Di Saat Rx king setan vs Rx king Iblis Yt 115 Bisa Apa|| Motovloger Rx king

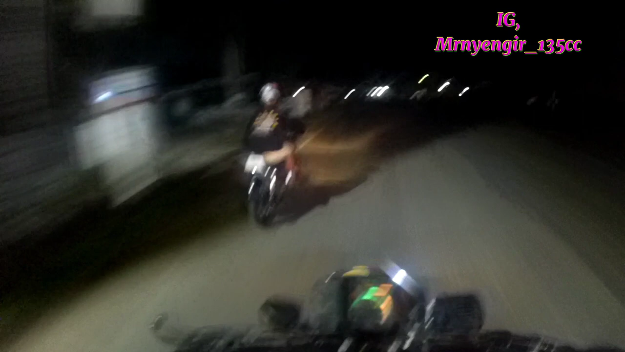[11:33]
Gila, gila, gila, gila lubangnya itu. Kalau enggak gua angkat bisa. Waduh, parah pelek gue bisa-bisa kalau nggak diangkat.